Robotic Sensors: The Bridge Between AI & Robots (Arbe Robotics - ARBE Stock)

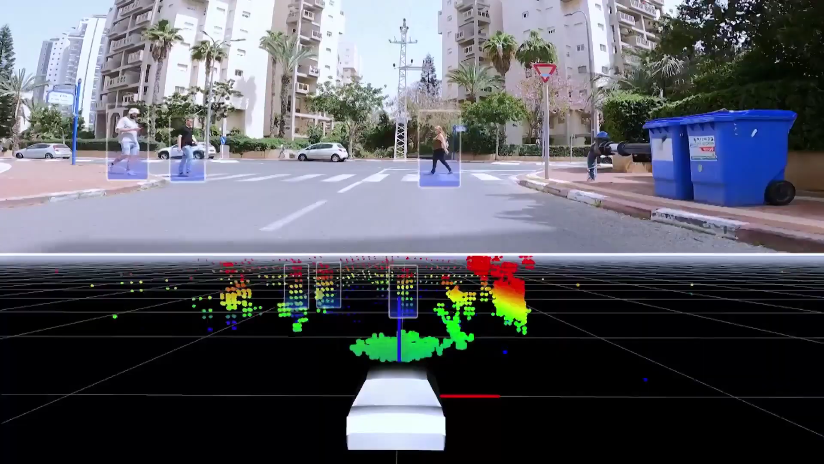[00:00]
Robot senses are tingling thanks to Arbe Robotics radar,
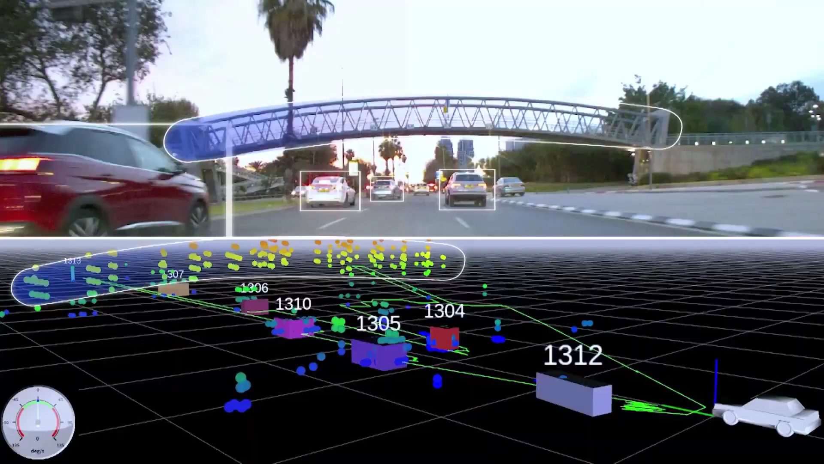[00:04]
chipsets,
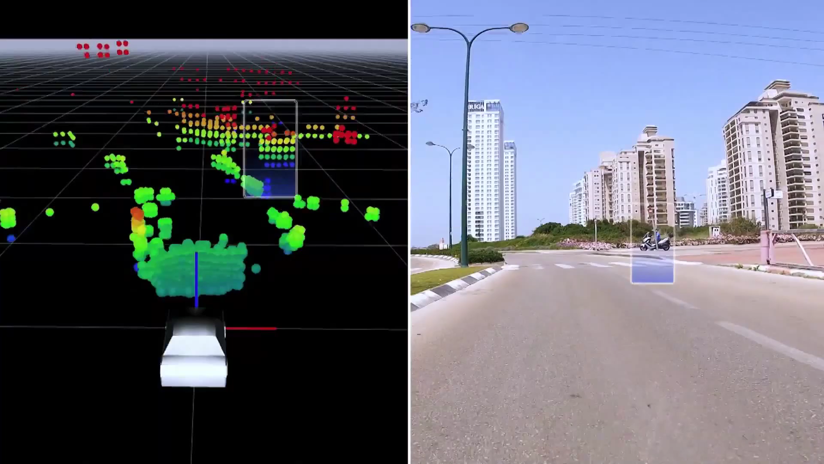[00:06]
and perception algorithms offering high-resolution sensing that operate in all weather and lighting conditions,
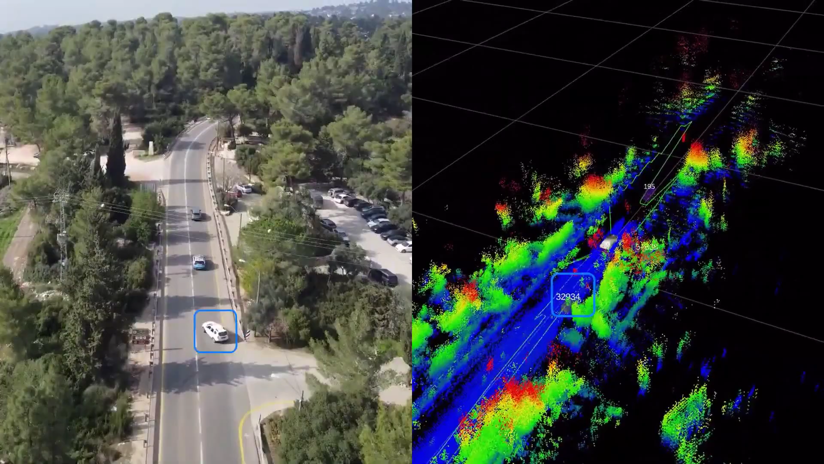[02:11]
allowing for tracking of surrounding objects, processes scene evolution,
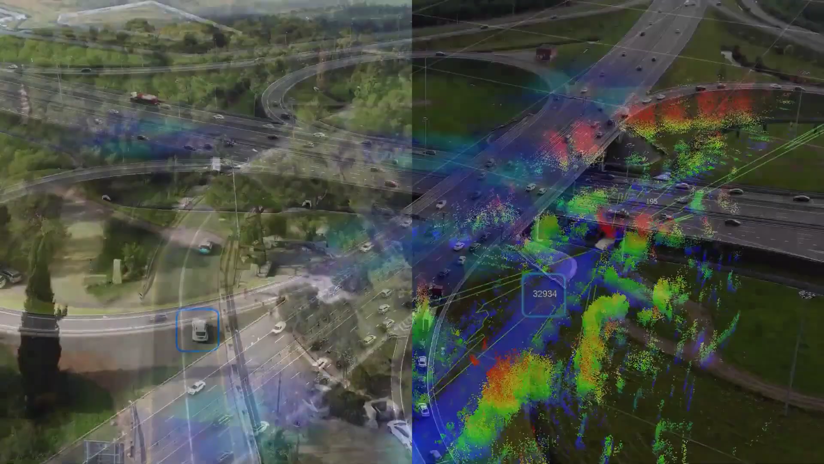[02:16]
and enables critical functions like path planning, emergency braking, and steering,
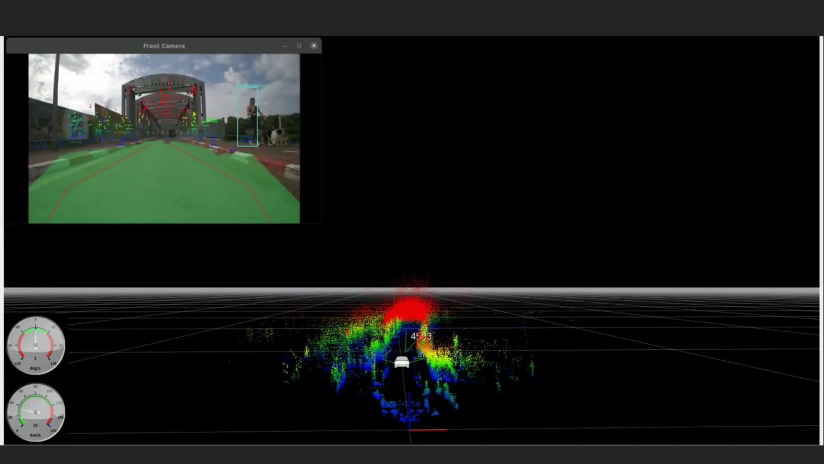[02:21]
all key features needed for Level 3 and higher autonomy in vehicles.
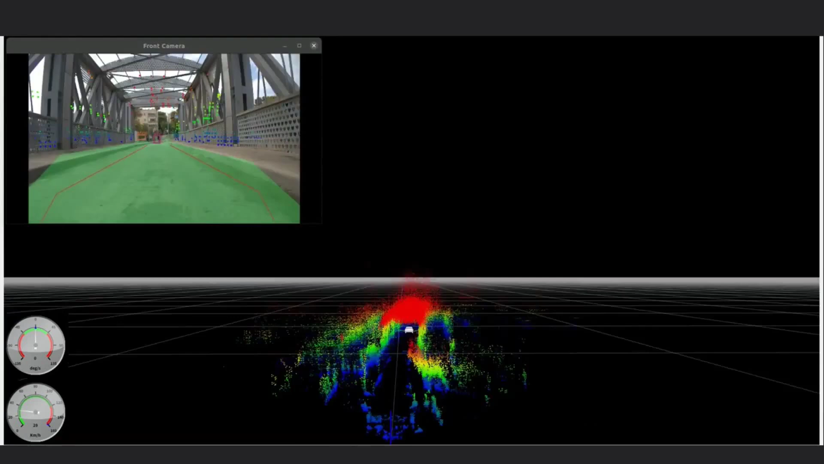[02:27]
This breakthrough enables vehicles to accurately track objects and differentiate between drivable and non-drivable areas,
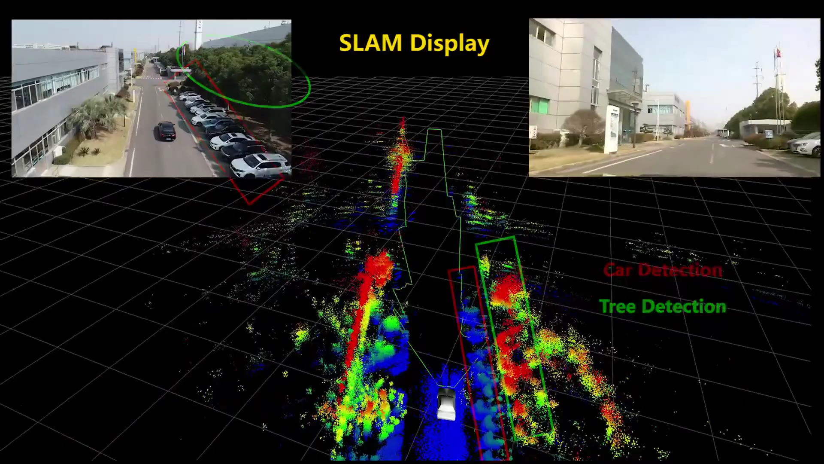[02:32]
in challenging conditions like fog, darkness, and glare, making it a critical component for next-gen systems that's been validated by leading OEMs and Tier 1 suppliers.
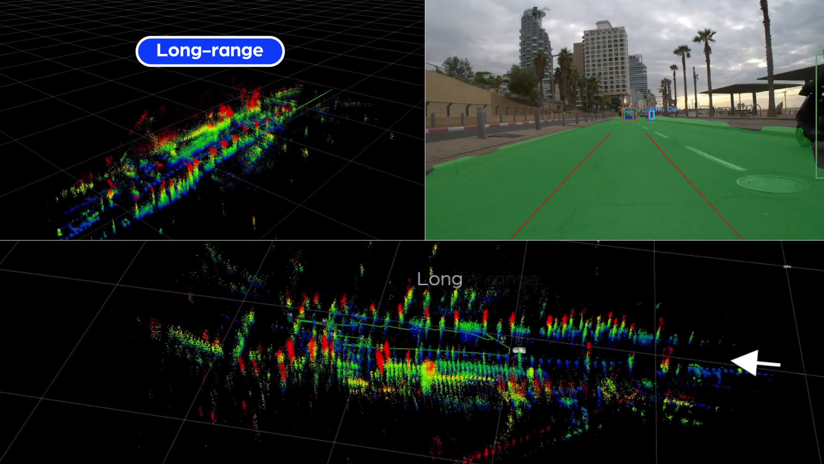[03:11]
One company that's taken note is High Rain Technologies, which launched the LRR615,
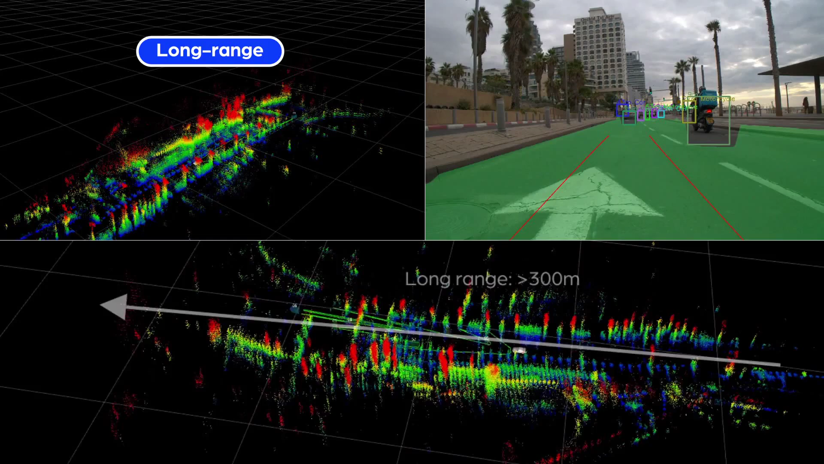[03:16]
a production-intent long-range imaging radar system powered by Arbe's high chipset.
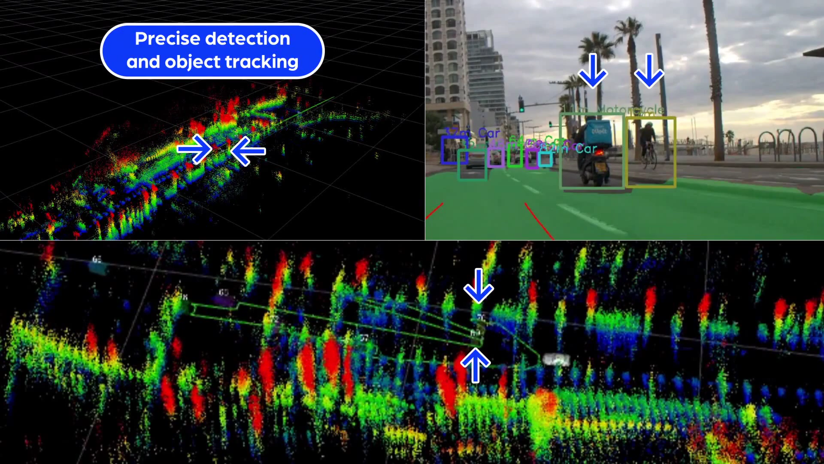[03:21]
It's designed for the Chinese autonomous driving market featuring China's first high-density waveguide antenna,
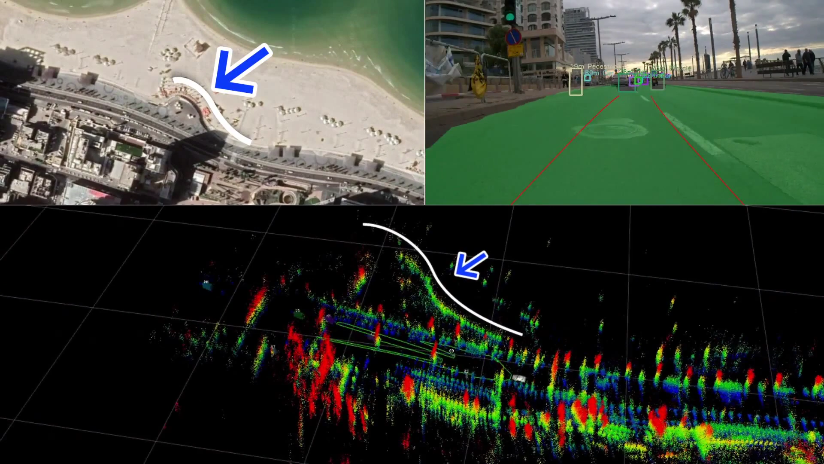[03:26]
which enhances image clarity, sensitivity, and signal integrity.
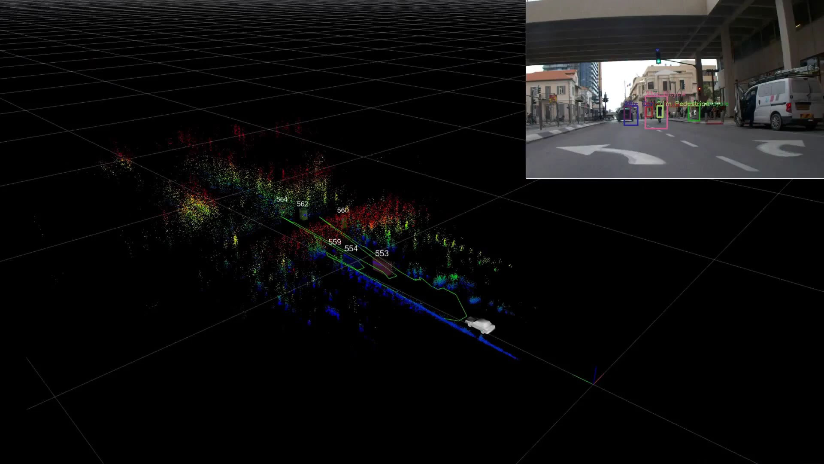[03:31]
The LRR615 offers ultra-high resolution,
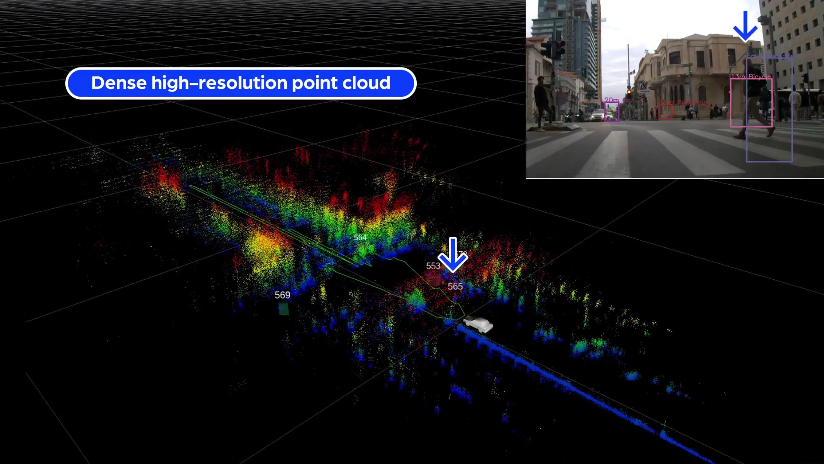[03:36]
reliable performance in all weather and lighting conditions, and long-range detection with minimal false alarms.
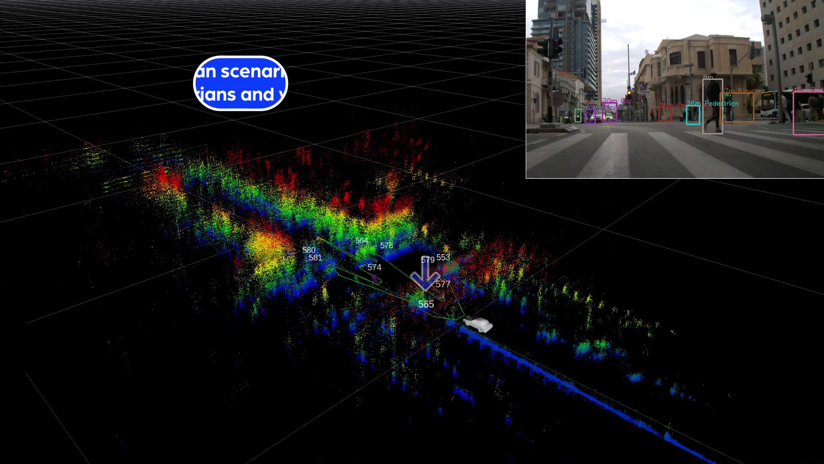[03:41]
It is aimed at complementing cameras and providing an alternative to LiDAR for Level 2 Plus and Level 3 autonomous driving systems,